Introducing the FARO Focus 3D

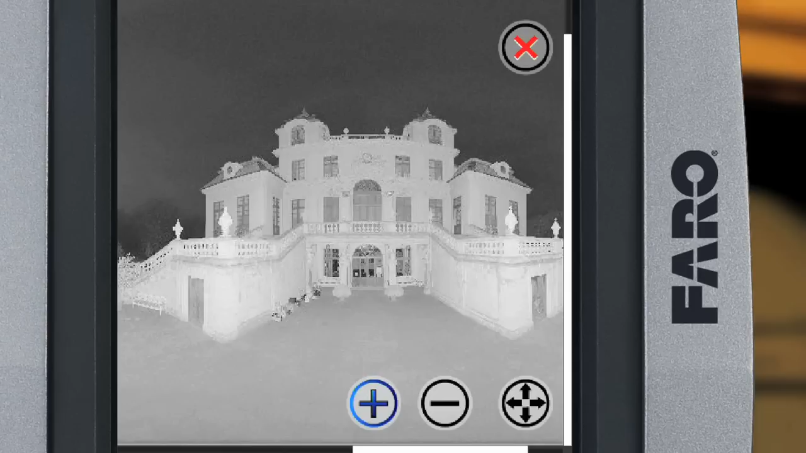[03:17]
The scan data is stored on the SD card. When the on-site scan is finished, turn off the unit and pack it in its carrying case.
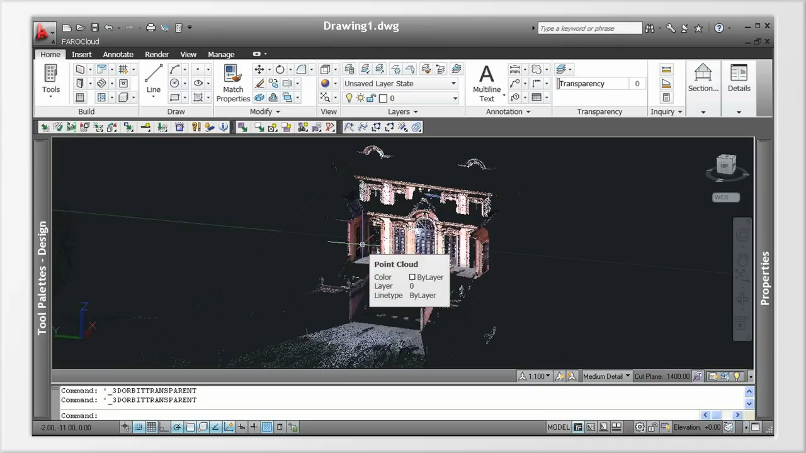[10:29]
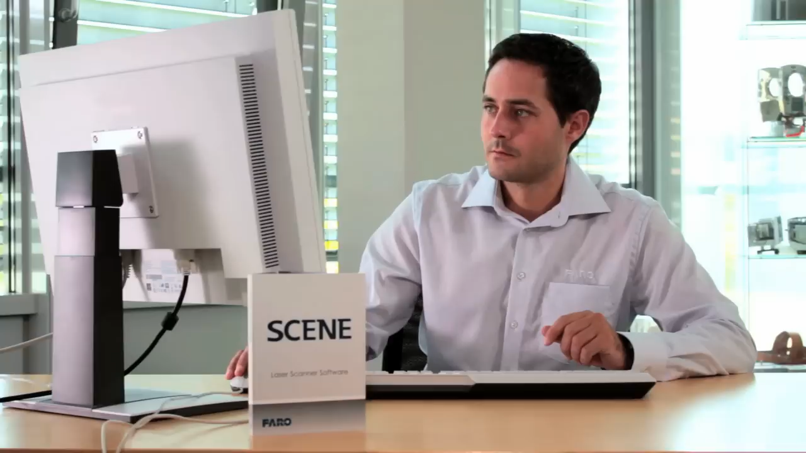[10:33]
Our task is now finished.
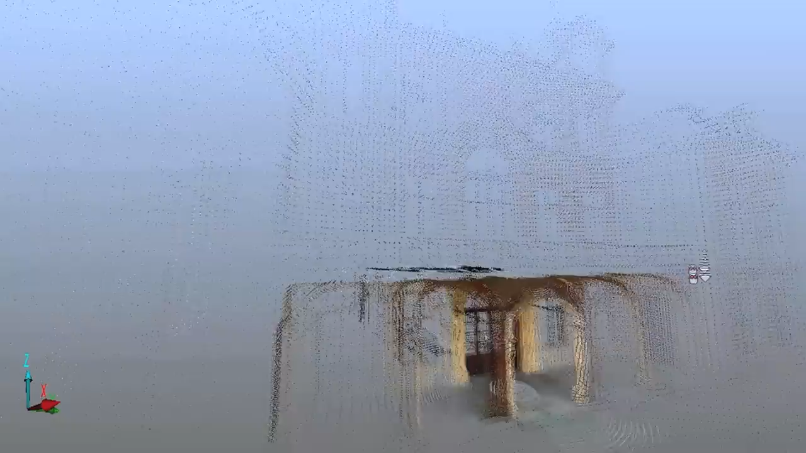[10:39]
Schloss Favorita in Ludwigsburg has been scanned completely and is now available as an authentic digital 3D model.